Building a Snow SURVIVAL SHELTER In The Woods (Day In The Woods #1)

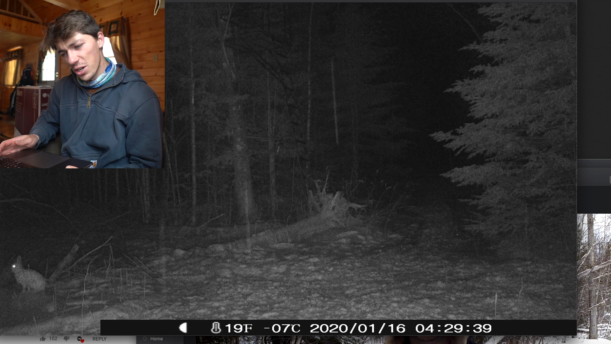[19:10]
on the camera i'm pretty sure it's a snowshoe might be a regular hair i'm not really sure but it's a damn big rabbit wow look at the size of that thing he's huge see if we can zoom in that is one big ass rabbit okay cool let's watch this video